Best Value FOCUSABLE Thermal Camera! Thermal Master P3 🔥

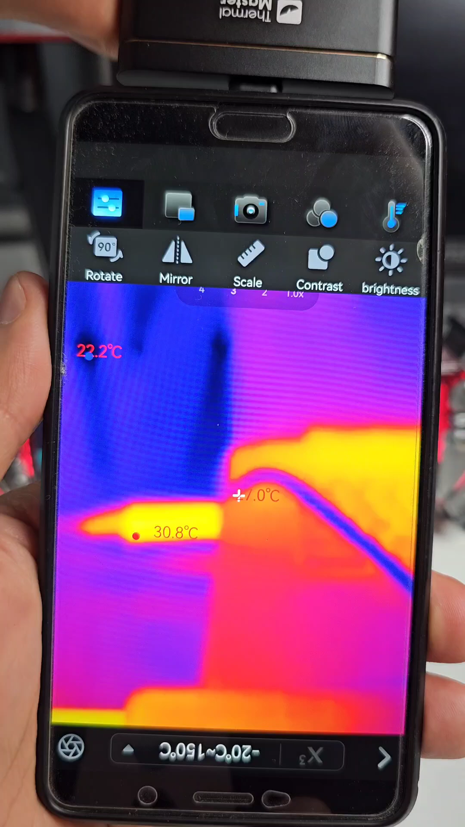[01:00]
just rotate that focusing ring you can see you can get very sharp image like
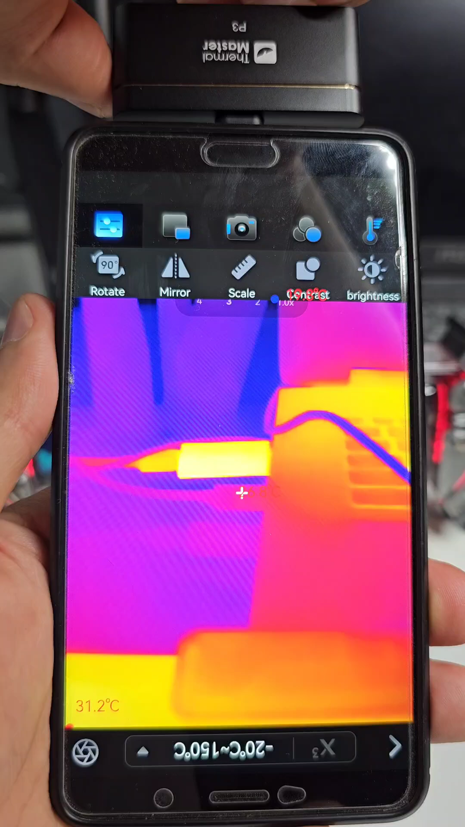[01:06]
On screen: spot 31.2°C
that but even when you get like super close to something as well you
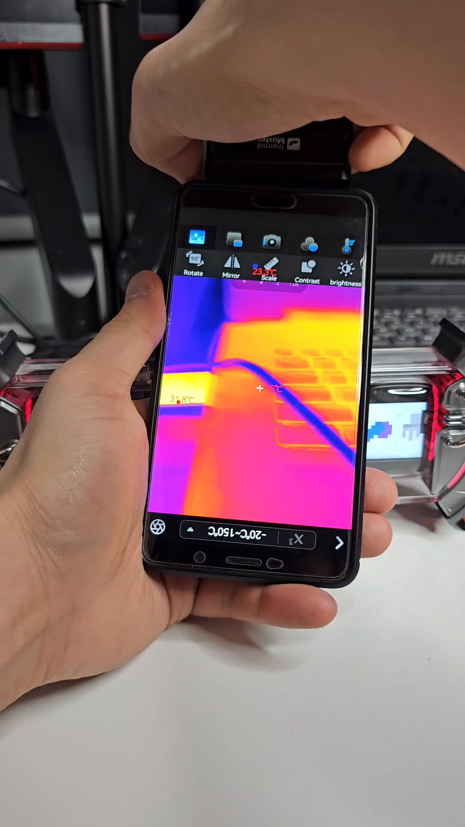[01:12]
can continue to focus and the picture quality is incredible.
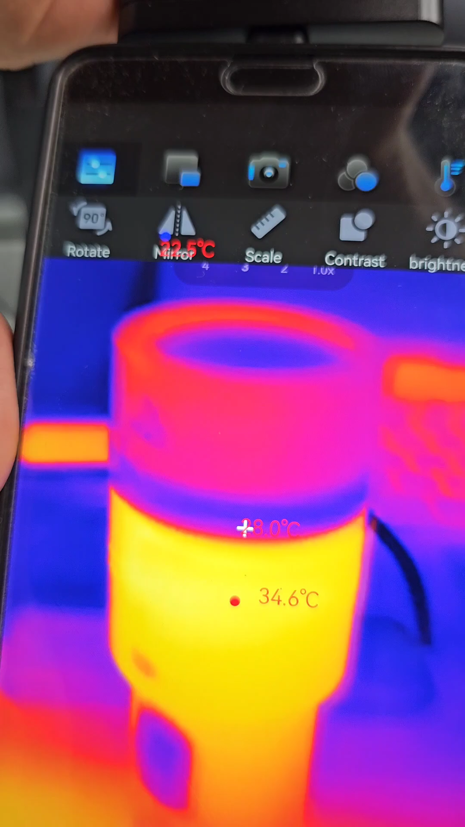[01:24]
I've got it turned on I'm just focusing the mechanism so that you can get very very close to it like that and
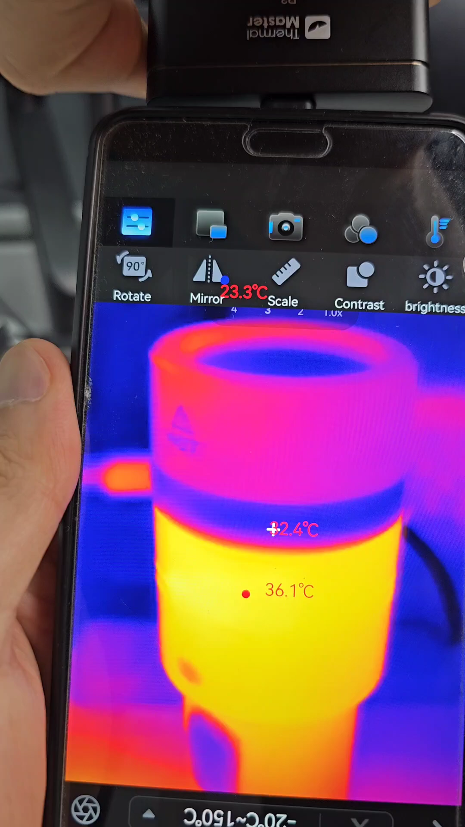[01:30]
even read the writing here on the side.
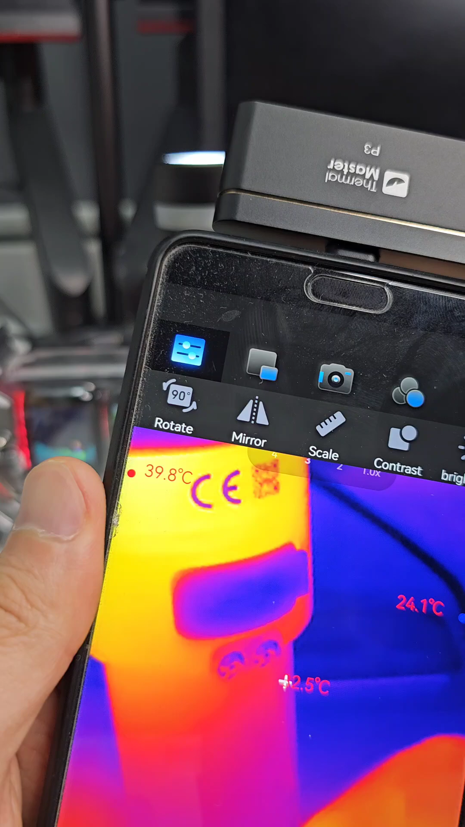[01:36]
Let's turn this around like that.
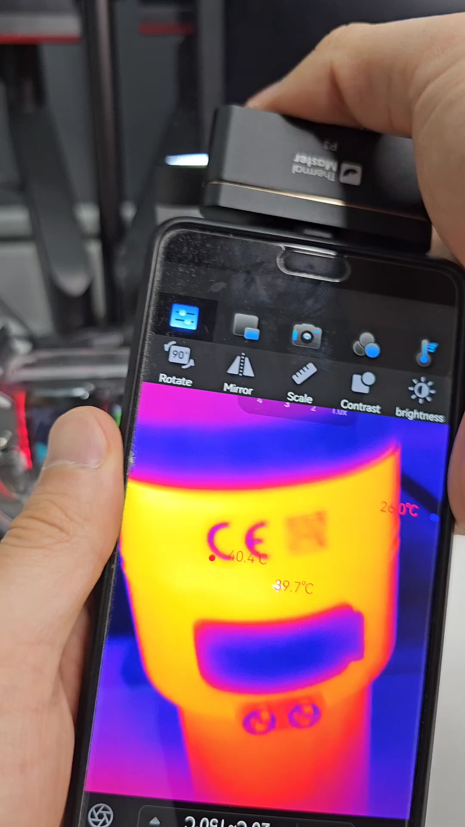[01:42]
Look at that if I get super close let's see if I can focus that in. That's insane. It's as clear as anything.
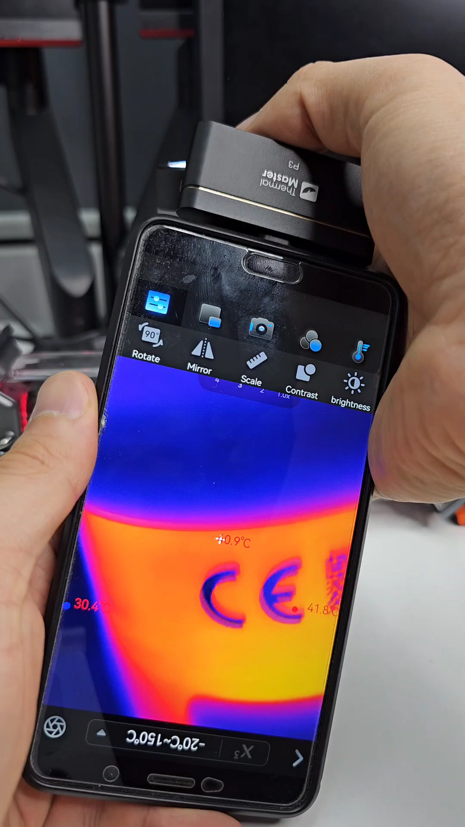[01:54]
It's almost touching the it's almost touching the light itself. It's that close.
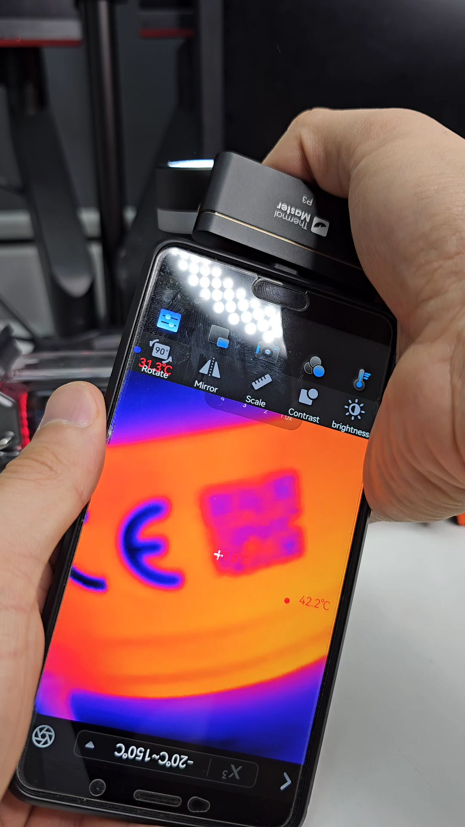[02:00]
So I have to test this on some smaller components see how it works but yeah so far I'm really impressed with it.